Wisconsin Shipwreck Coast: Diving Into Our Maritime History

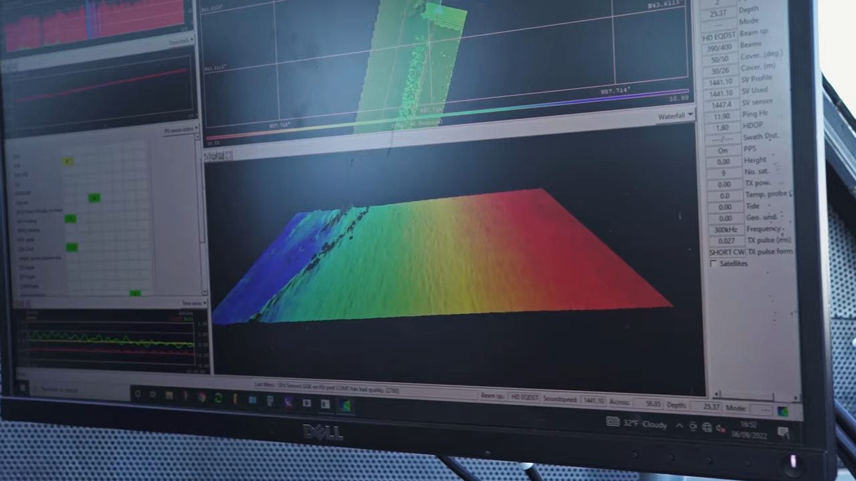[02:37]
But sonar is also a great way to find new shipwrecks.
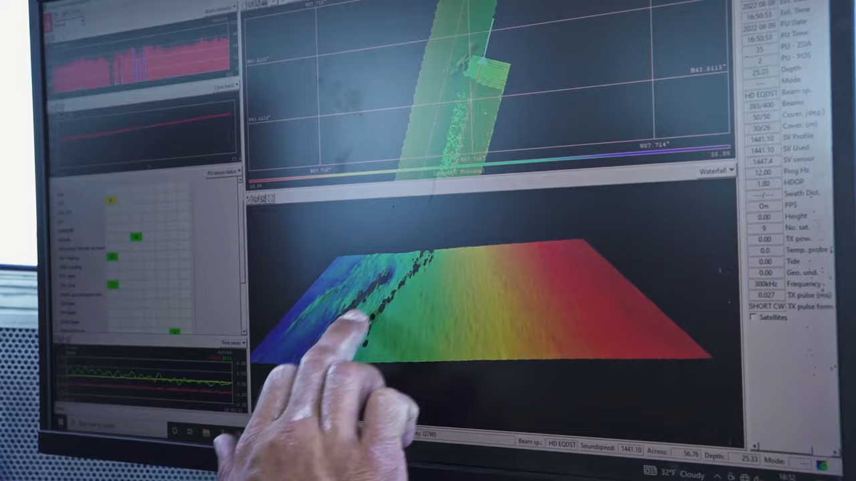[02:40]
So we think there's a several dozen more shipwrecks to be discovered in the National Marine Sanctuary here.